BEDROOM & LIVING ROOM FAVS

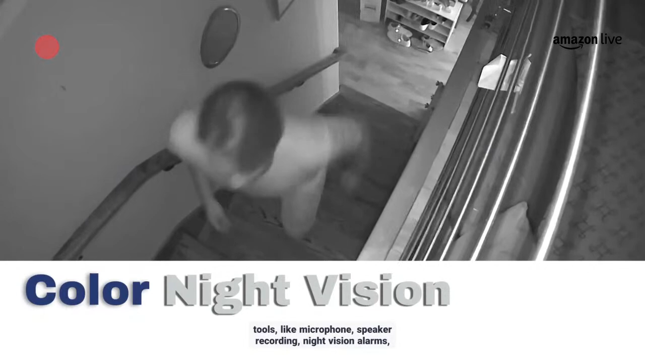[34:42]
night vision, alarms, sirens, and more. Download the video clips and share them with your family and friend.